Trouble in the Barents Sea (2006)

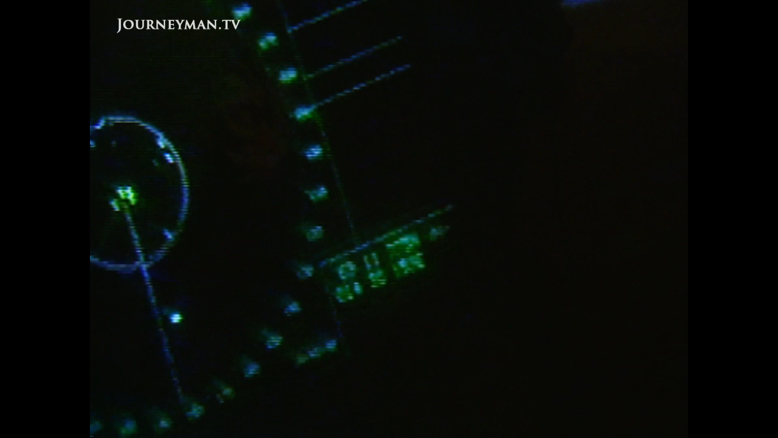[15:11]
увидел я подходящее военное судно. Сначала цель там, где-то милях 16-17 наш локатор взял.